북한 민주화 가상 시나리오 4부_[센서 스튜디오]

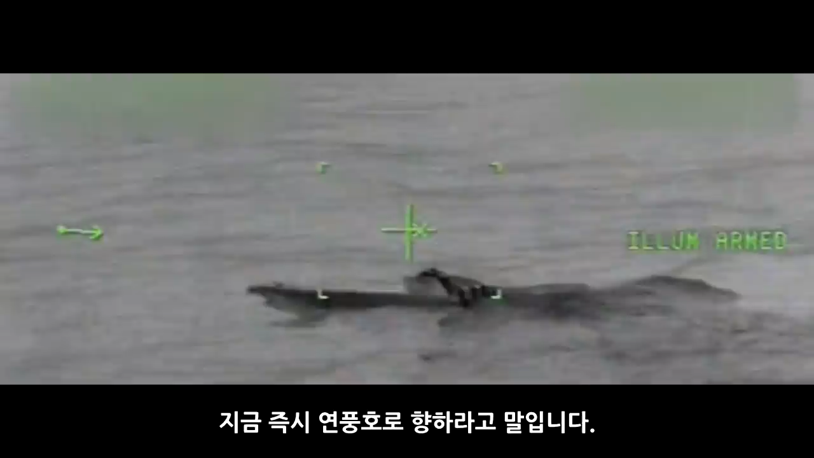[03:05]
해상저격여단에는 반 잠수정이라는 게 있습니다. 선체의 대부분을 수면 아래에 두고 항주라는 잠수정을 보고 반 잠수정이라고 부르죠.
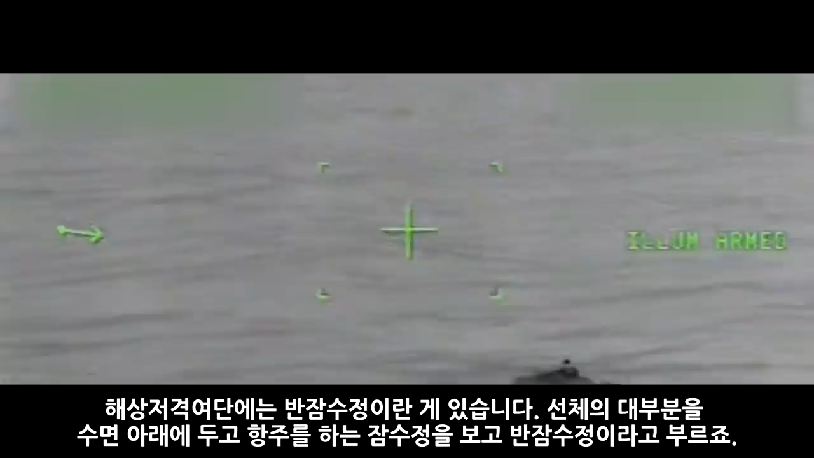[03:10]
이름도 이름인지라 완전한 자망은 불가능하지만 상당한 은밀성을 갖췄기 때문에 연안침투작전에 자주 사용되곤 합니다.
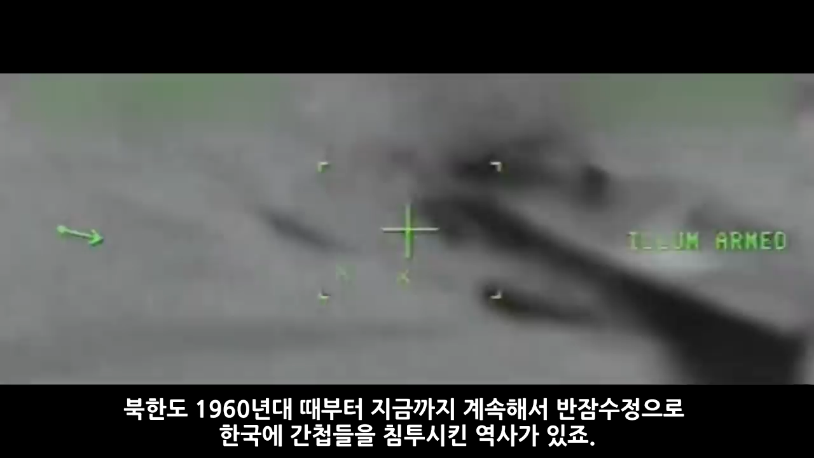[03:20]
북한도 1960년대 때부터 지금까지 계속해서 반 잠수정으로 한국의 간첩들을 침투시킨 역사가 있죠.